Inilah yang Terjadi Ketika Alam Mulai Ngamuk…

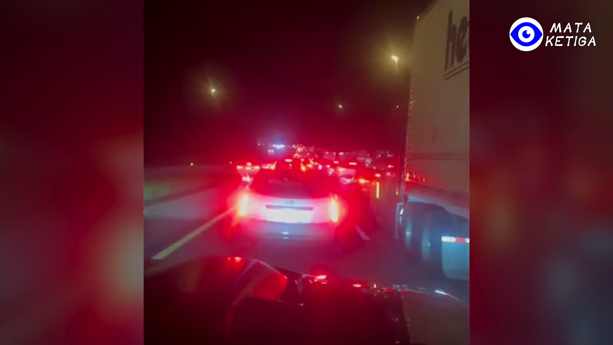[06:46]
jutaan orang di pantai barat Florida berbondong-bondong ke jalan raya untuk mencoba meninggalkan wilayah yang akan dilanda oleh badai Milton.